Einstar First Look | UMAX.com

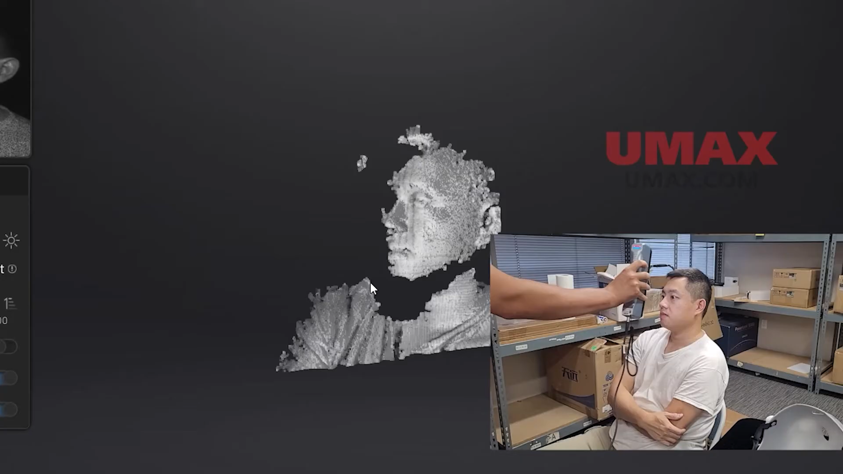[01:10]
It uses infrared lasers, so it's completely safe to scan with eyes open.
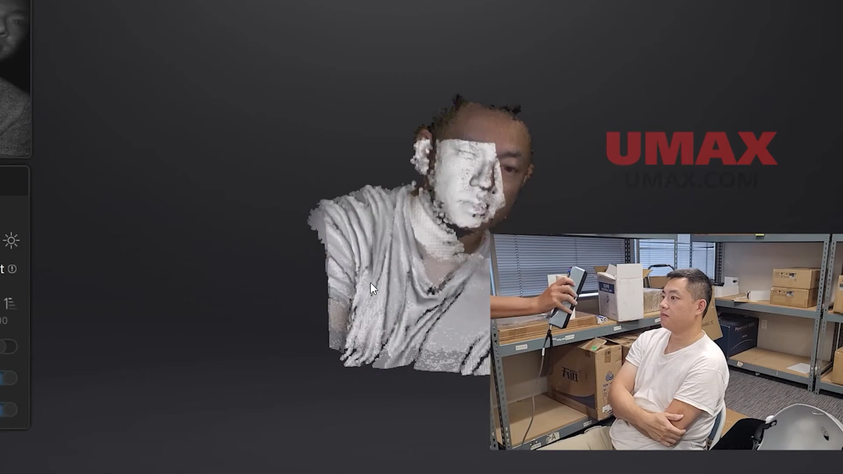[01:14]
But it's also great for scanning objects.
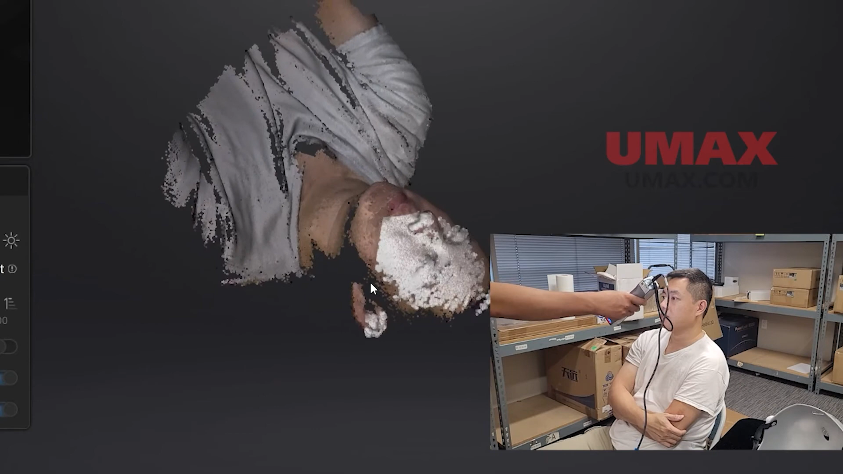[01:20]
Both large and small objects are fair game. INSTAR is also one of the only scanners that's good for outdoor scanning, due to the infrared laser.
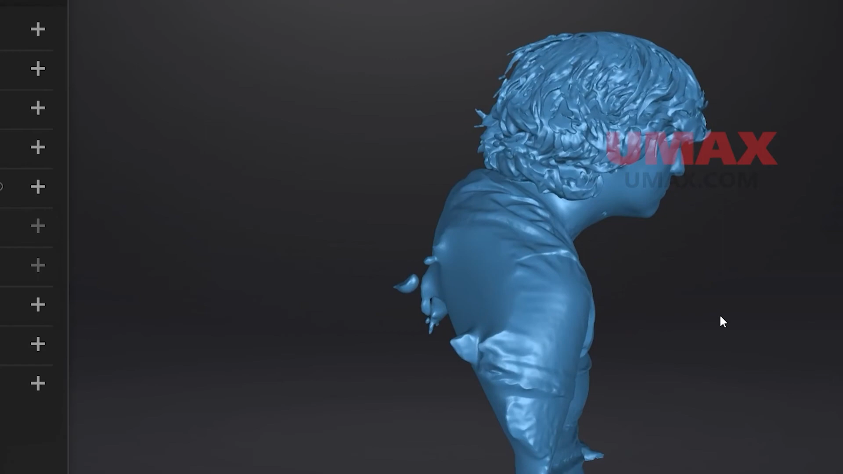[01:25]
It also has built-in color scanning, as if it didn't already have enough things it could do.